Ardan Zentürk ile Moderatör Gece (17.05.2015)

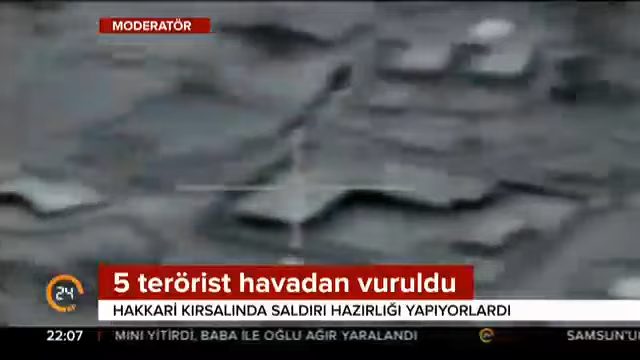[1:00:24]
Türk Hava Kuvvetleri'ne ait savaş uçakları tarafından yapılan hava harekatıyla saklandıkları mağarada etkisiz hale getirildi.